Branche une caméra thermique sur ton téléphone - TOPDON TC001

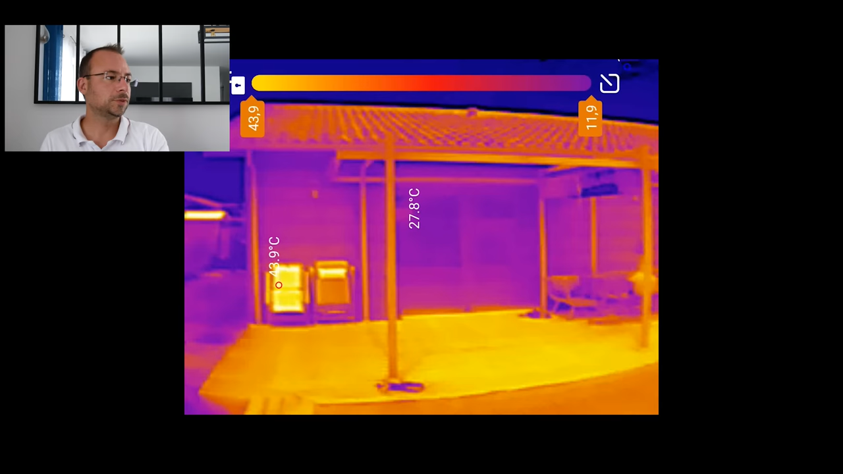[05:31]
On reconnaît plutôt bien la maison quand on la voit comme ça avec la toiture, la façade et le sol qui, lui, est très très chaud face à la 28 degrés.
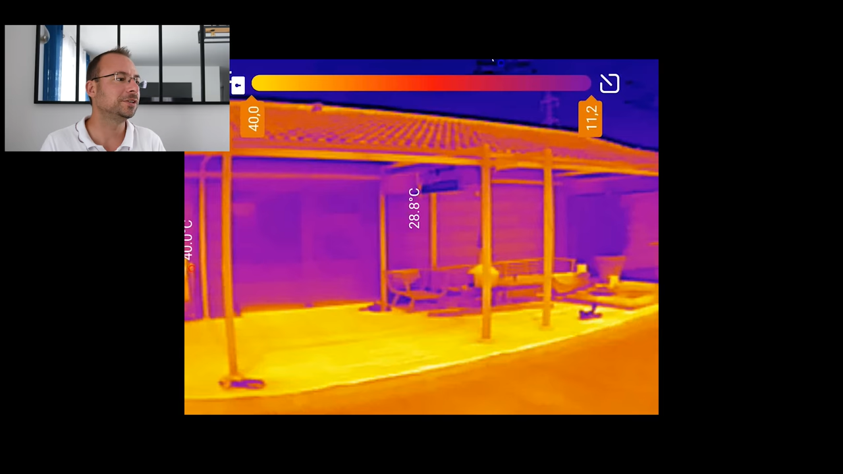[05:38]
On screen: spot 28.8°C
Température, visiblement, des tuiles autour d'une grosse grosse trentaine de degrés.
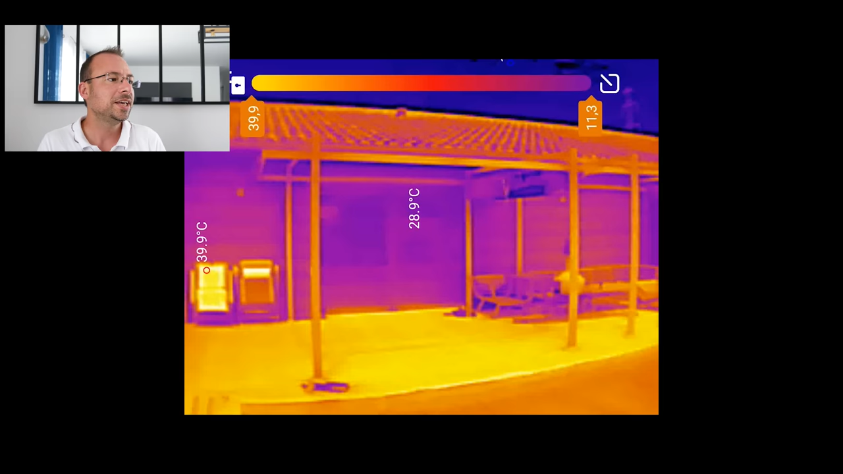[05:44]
On screen: spot 28.9°C, max 39.9°C
Mais on n'est pas fait, voilà, ici pour filmer à grande distance.
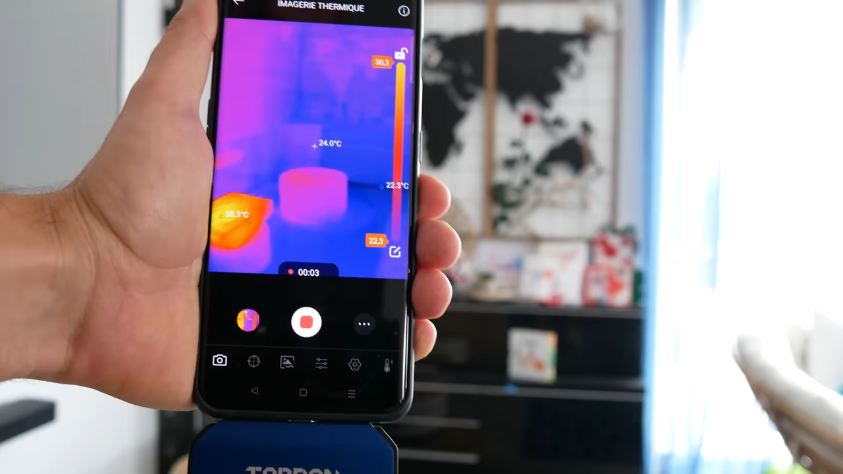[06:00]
On screen: spot 24.0°C
Vous allez pouvoir rapidement trouver quels sont, par exemple, les appareils technologiques qui émettent de la chaleur même lorsqu'ils sont éteints. J'imagine que c'est le cas pour à peu près tout le monde.
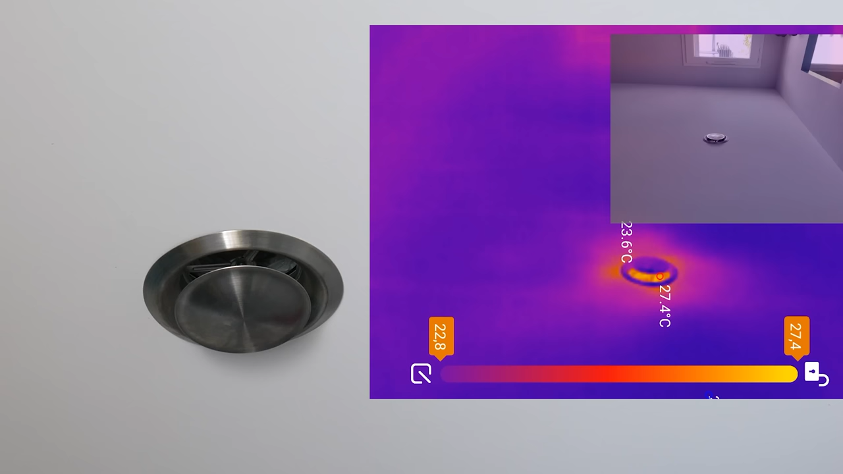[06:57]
Il s'agit surtout de l'entrée d'air, de la climatisation avec un tuyau qui passe à l'intérieur du toit.
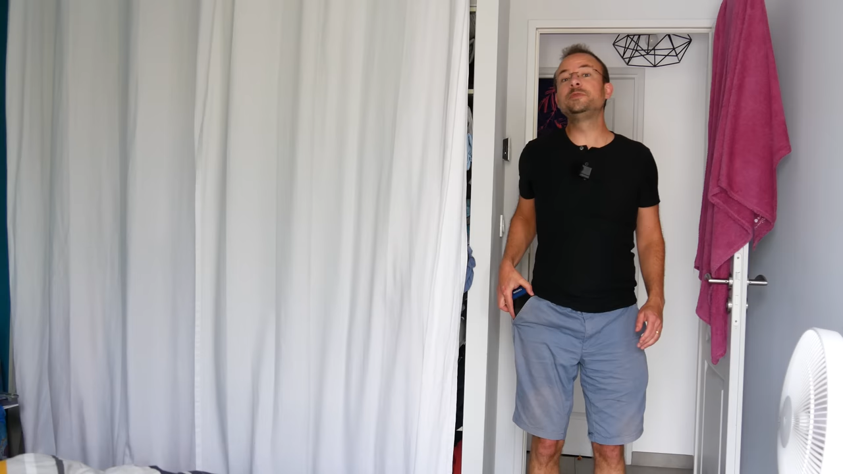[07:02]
Et forcément, comme il fait chaud en ce moment, si j'oublie de le fermer, l'air chaud rentre à l'intérieur de la maison, c'est ce qu'on va vérifier avec ça. Et si maintenant j'allume la climatisation, le diagramme de couleur devrait s'inverser.
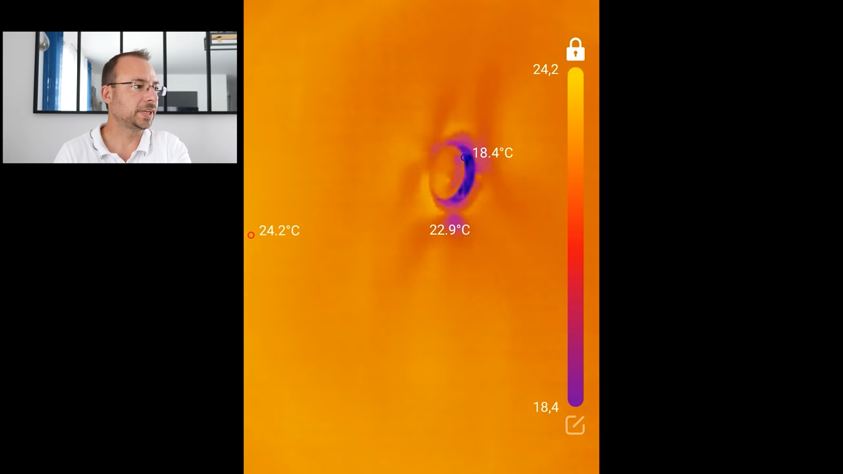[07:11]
Et voilà, ça a totalement changé. Maintenant, la partie centrale est devenue bleue, signe qu'elle est froide. Et c'est le plafond qui paraît chaud par opposition, bien sûr, à l'entrée d'air qui est froide.
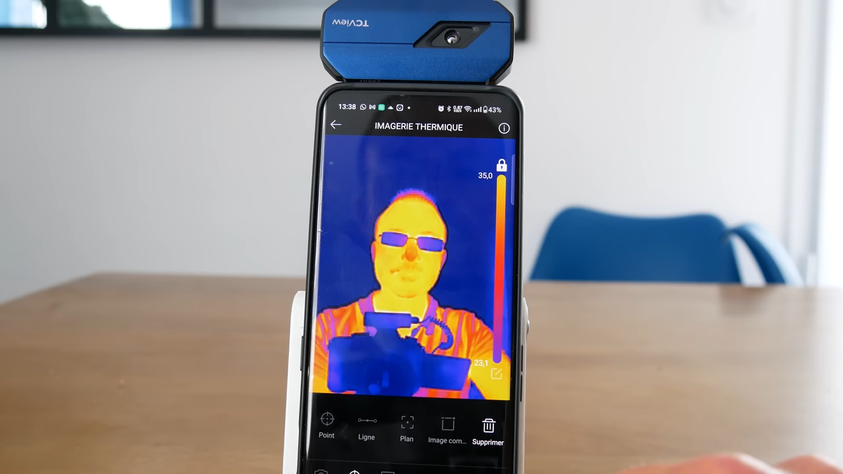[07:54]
Afin d'étudier l'information, peut-être sur une longue plage de temps, vous allez pouvoir créer des points directement sur l'application et les ajouter. Donc là, par exemple, j'en ai mis un sur mon visage à 34,6 degrés,
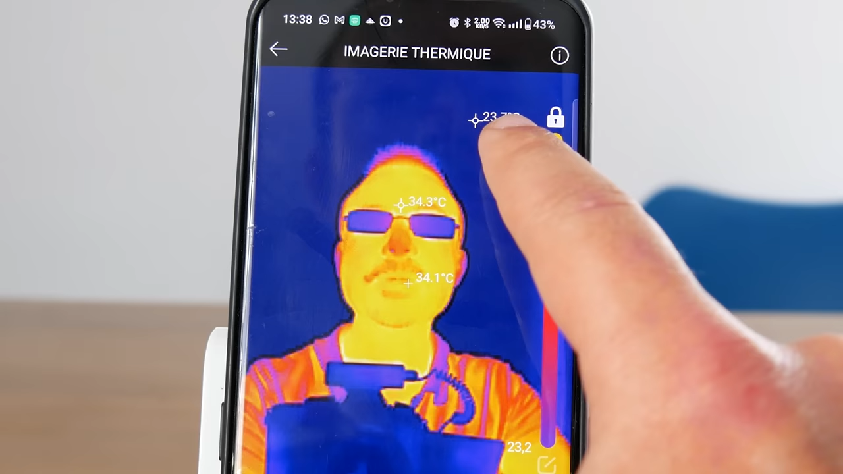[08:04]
un sur le mur, sur le plafond plutôt, situé à 23 degrés à cet instant précis.
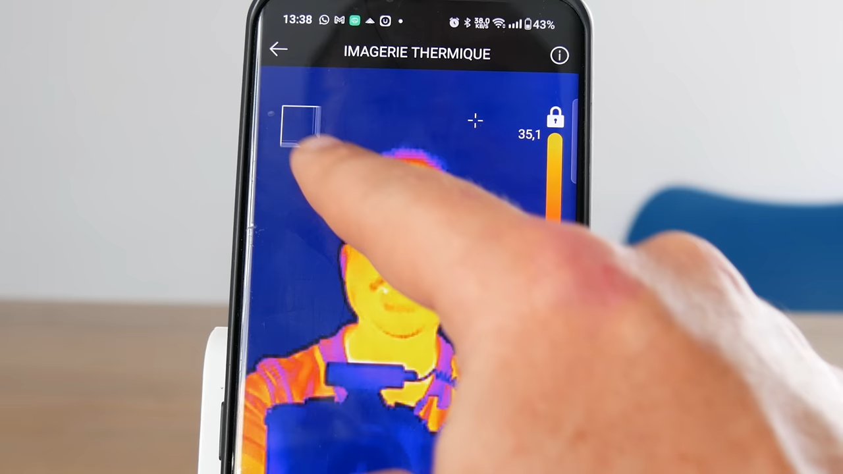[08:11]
Et vous allez pouvoir aussi créer des zones, ce qui vous donnera une moyenne de la température à cet endroit-là.
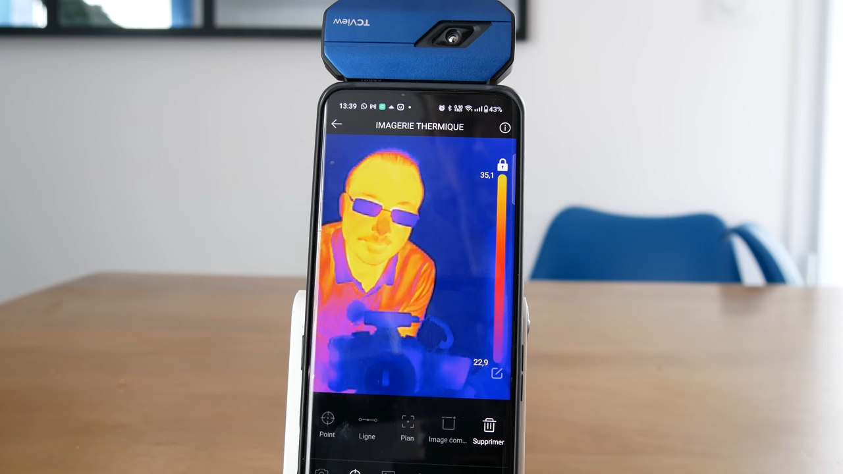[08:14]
En sélectionnant images complètes, vous allez voir apparaître les points d'intérêt, on va dire,
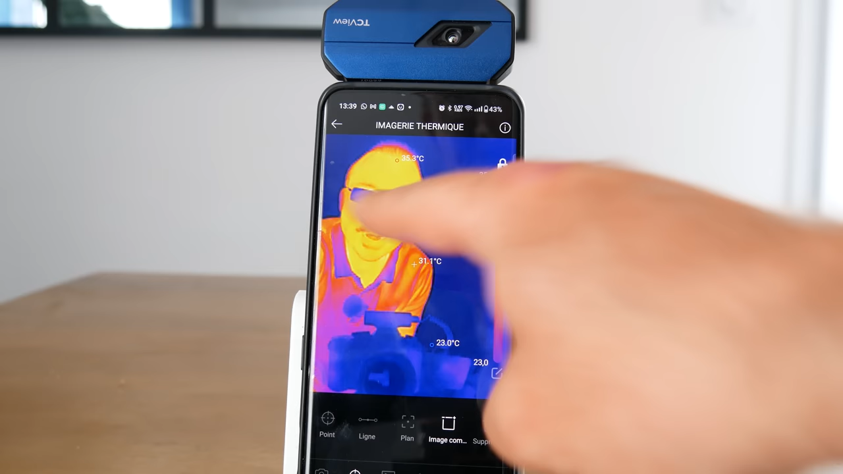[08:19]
captés par l'imagerie thermique, comme là, par exemple, mon visage, forcément la zone la plus chaude, un peu moins chaude, mon corps,
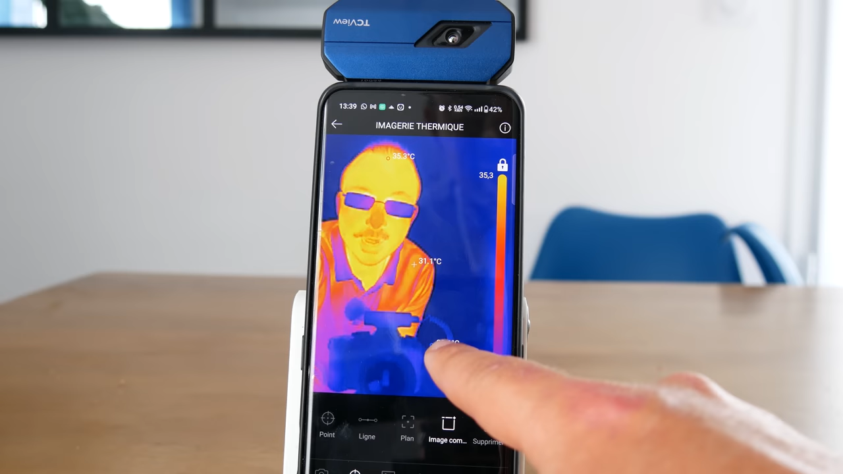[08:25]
On screen: max 35.3°C
et puis la partie froide qui se trouve autour de ma caméra et derrière moi. Il y a environ deux ans, j'ai positionné une pompe à chaleur à l'extérieur de mon domicile. L'objectif était de faire en sorte qu'elle soit le moins visible possible.
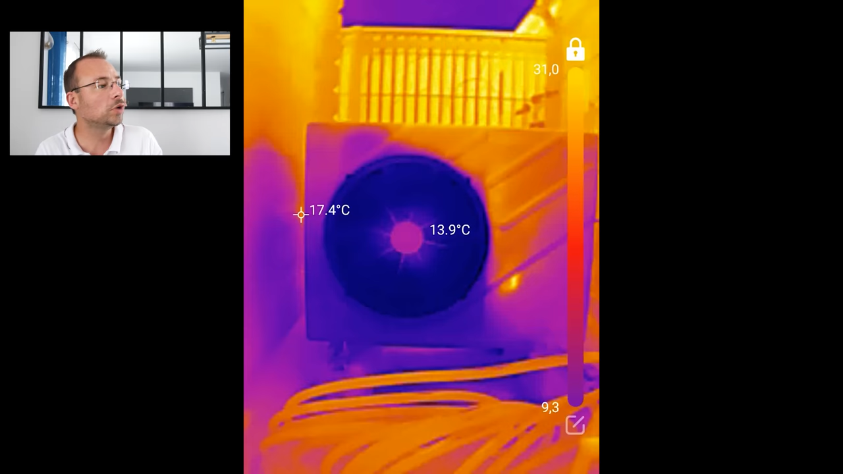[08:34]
Elle est donc positionnée à proximité d'un cabanon qui se trouve à gauche. Le grillage se trouve à droite et je me disais que le froid serait dissipé, projeté en avant, là où se trouve la caméra à cet instant précis. Et tout ne s'est pas passé comme prévu. Moi, je pensais que le ventilateur allait envoyer tout droit devant lui.
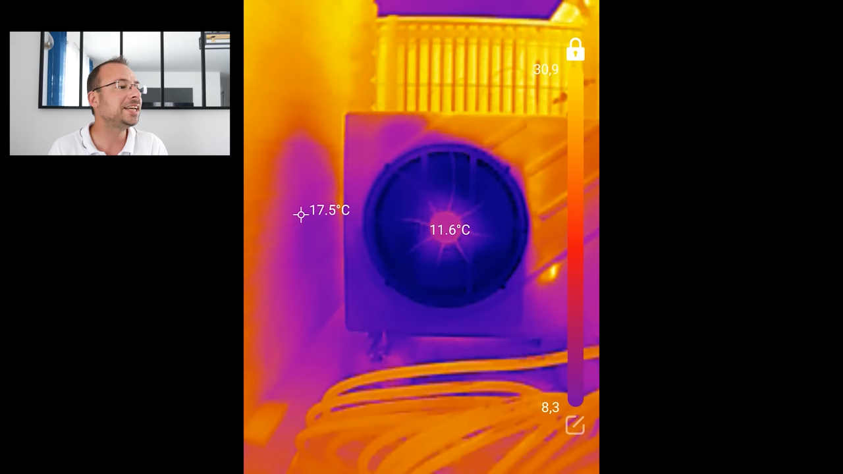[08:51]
En fait, les ailettes du ventilateur font que le froid est projeté essentiellement sur les côtés. Ça m'a étonné. C'est pour ça que vous avez un halo froid à 16,4 degrés sur la partie cabanon.
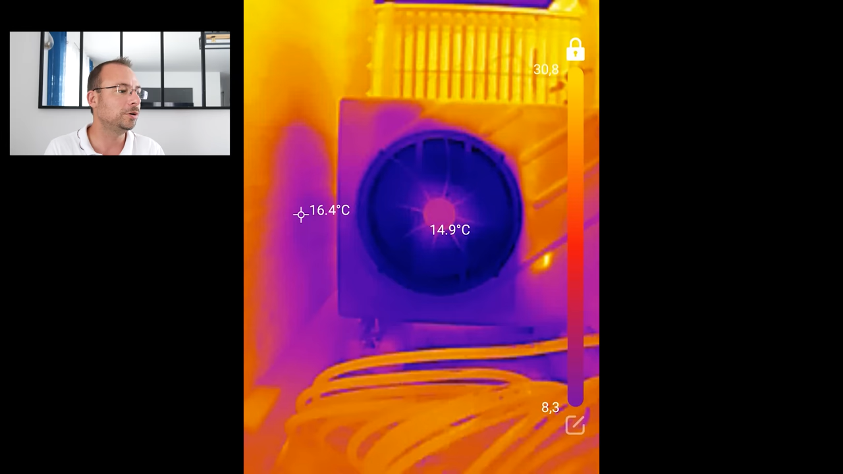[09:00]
Vous avez le grillage lui aussi qui va être relativement froid. Donc, pour capter la chaleur, j'utilise l'air qui vient de derrière le cabanon.
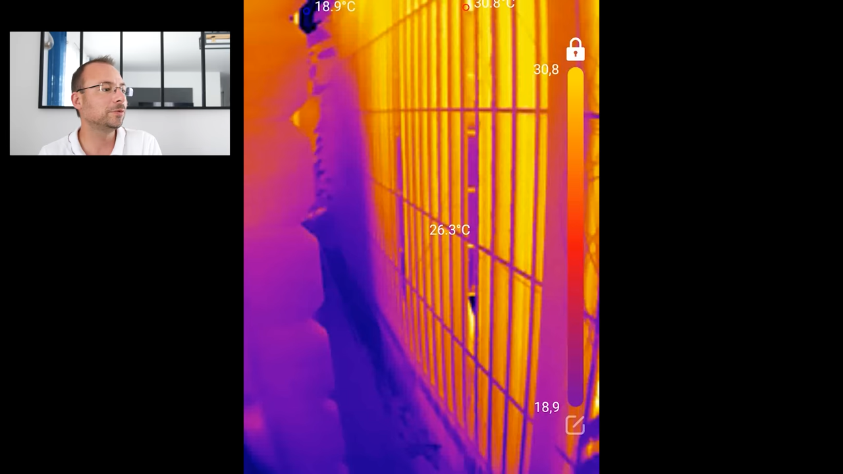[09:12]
On screen: spot 26.3°C
Comme vous pouvez le voir, il est à 26,5 degrés à cet instant précis, alors qu'en façade de climatiseur,
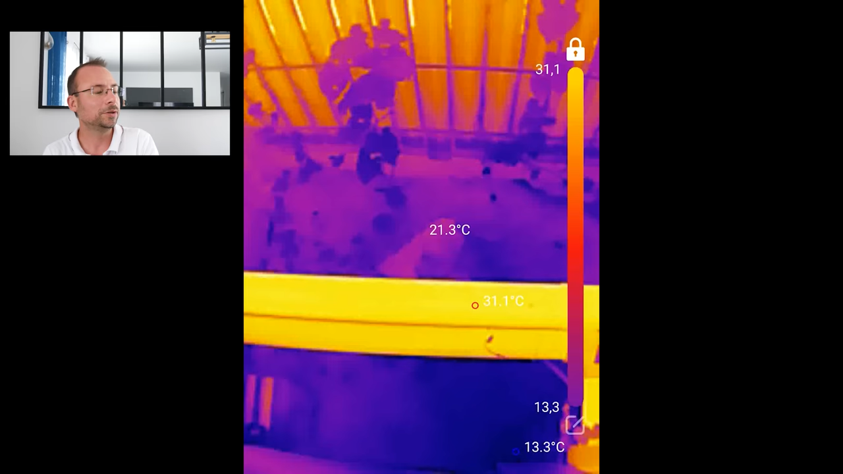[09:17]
il est plutôt autour de 16 degrés. L'ensemble fonctionne,